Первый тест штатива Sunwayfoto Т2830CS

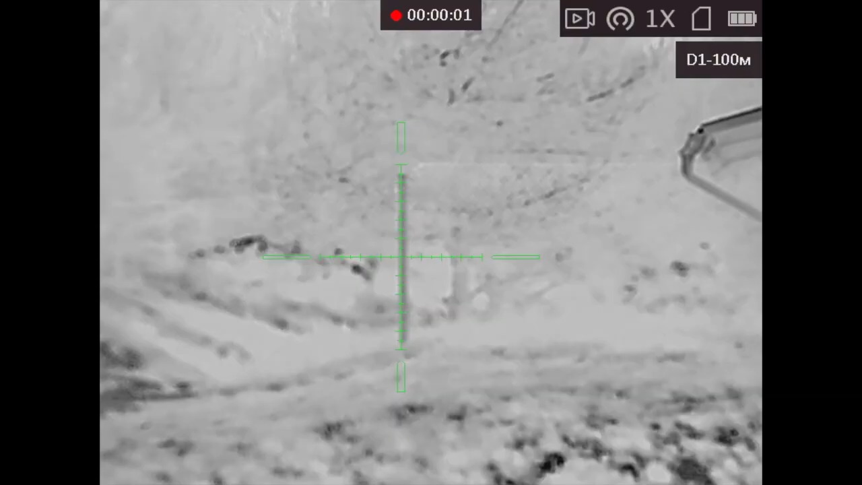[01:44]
Вот, пошла запись. Вот, ветер ее колеблет. Сейчас я буду постукивать по винтовке, вы будете видеть, как в кадре, насколько быстро она возвращается.